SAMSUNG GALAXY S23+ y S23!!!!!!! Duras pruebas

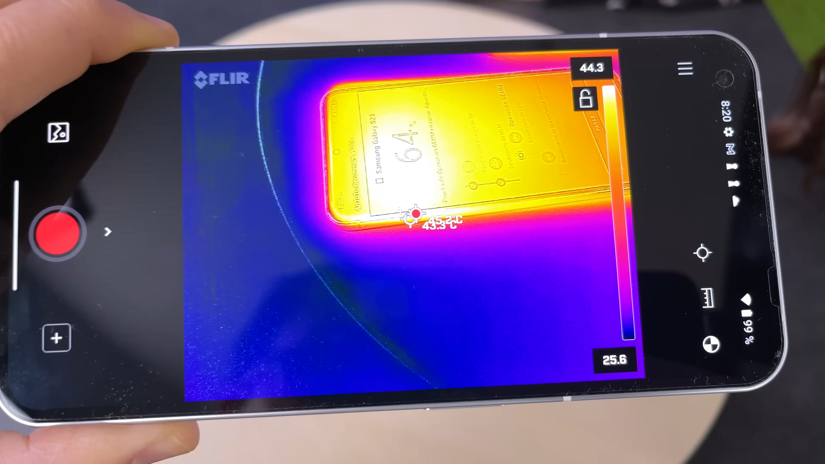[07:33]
casi 45 grados En la parte más caliente Este es el Plus Que está a 43 grados 44,5
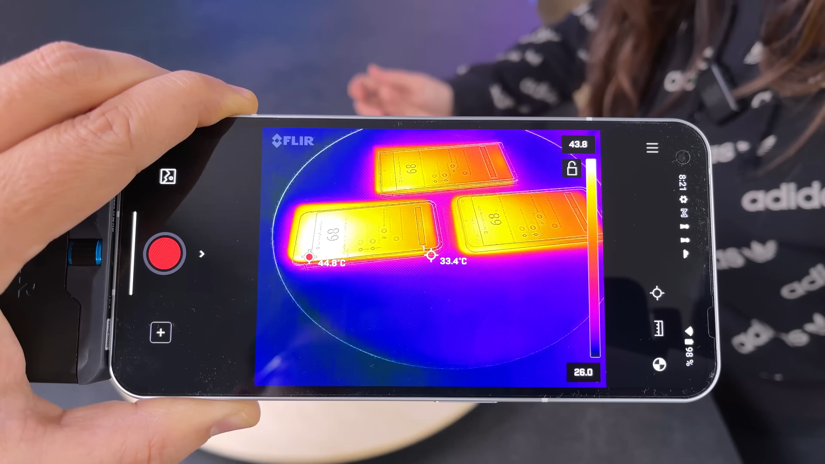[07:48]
On screen: spot 33.4°C, max 44.8°C
no hay mucha diferencia De temperatura de uno a otro Pero sí que parece que ha calentado un poco más El más chiquitito